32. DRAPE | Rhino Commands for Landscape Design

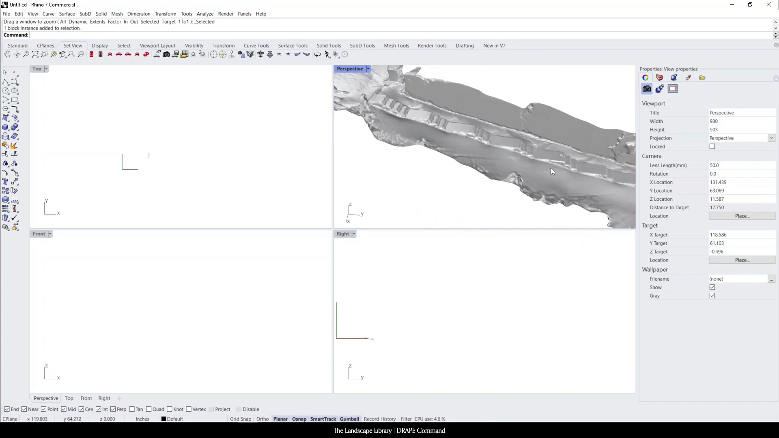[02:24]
And this is a mesh. You can see just how much mesh there is along everything.
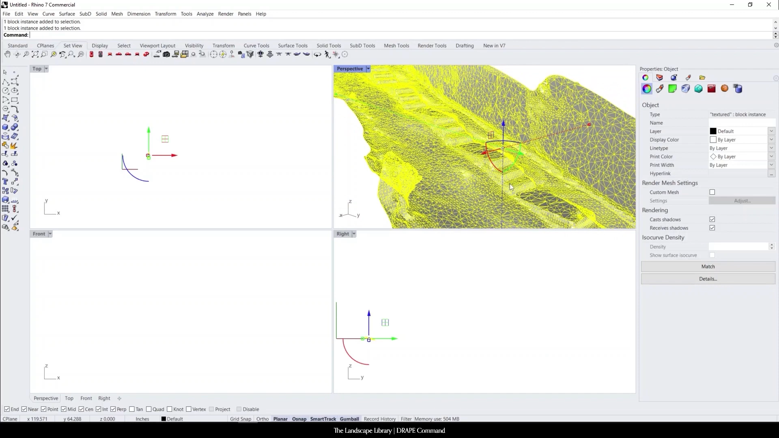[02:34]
Now, if you were to use the command to NURBS, which is another command that we're going to go over later, it almost can freeze the program sometimes.
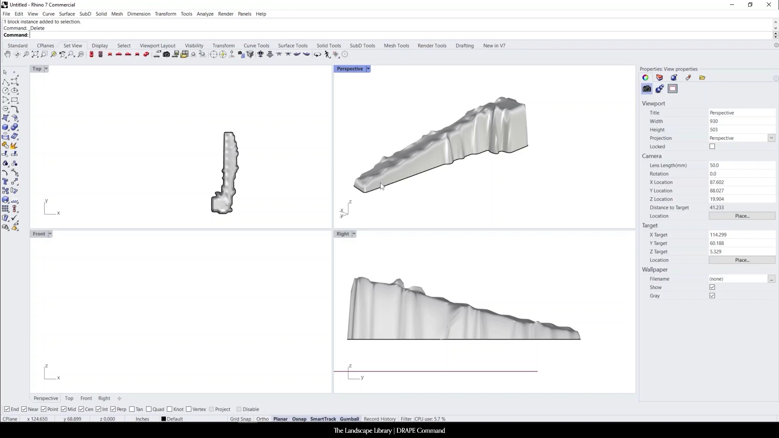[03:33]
I'm going to show you how to create a bounding box and then we can contour this slope. That way you have, you know, existing topography slope in your model.